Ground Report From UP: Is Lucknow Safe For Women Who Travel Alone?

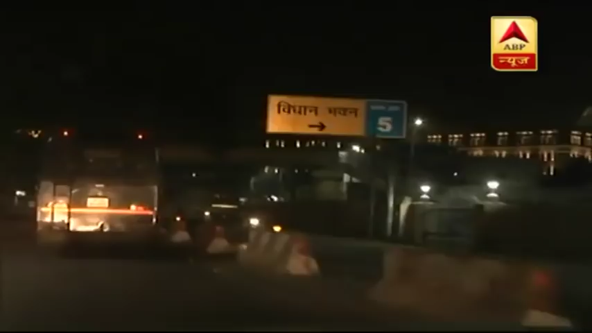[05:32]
लखनओ समय राग दस बच कर 20 मिनट पर अब हमारी संबादाता बहुत चुकी है यूपी विधान सभा के सामने सबसे